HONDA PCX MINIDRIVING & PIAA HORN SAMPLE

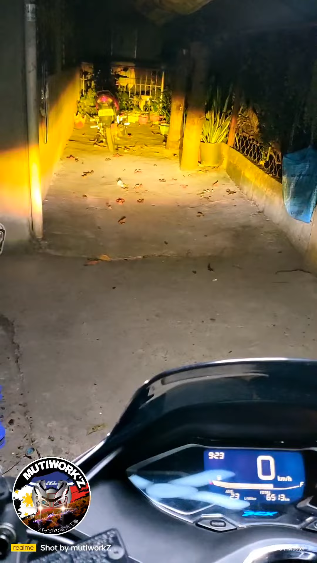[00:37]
And this is the output light.
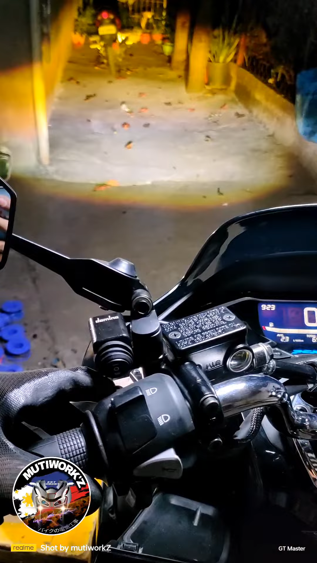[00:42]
The horn selector switch inside the pocket.